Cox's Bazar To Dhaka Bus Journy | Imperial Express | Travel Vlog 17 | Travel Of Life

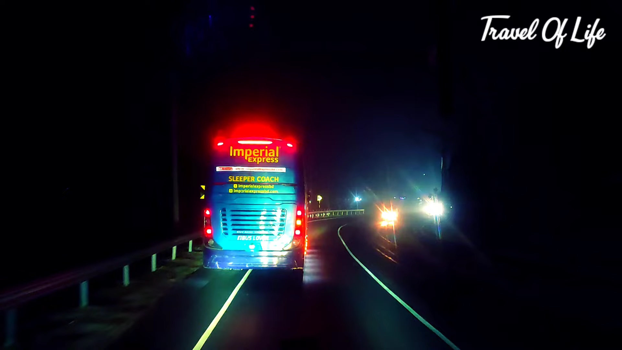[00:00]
অ্যান ওয়ানের রাতের সৌন্দর্য যেমন অত্যন্ত রোমাঞ্চকর, তার চেয়ে সকালের সৌন্দর্য আরও বেশি মনোমুগ্ধকর।
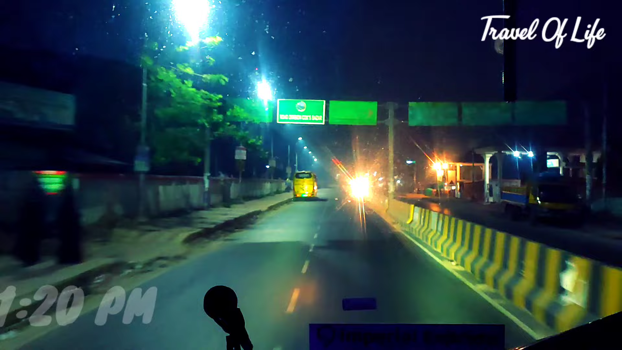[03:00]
5 মিনিট লেট করে আমাদের বাস রাত 11:20 কক্সবাজার থেকে ঢাকার উদ্দেশ্যে যাত্রা শুরু করে, আর এই মুহূর্তে আমরা কক্সবাজার বাস টার্মিনাল পার হচ্ছি।
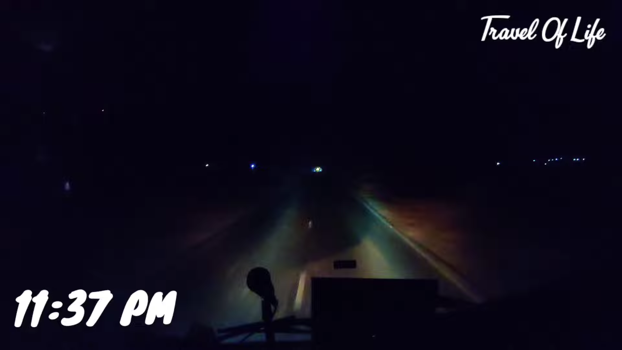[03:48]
বাই দ্য ওয়ে, এখন সময় 11:37, আর আমরা এখন কক্সবাজারের চাকারিয়া পার হচ্ছি।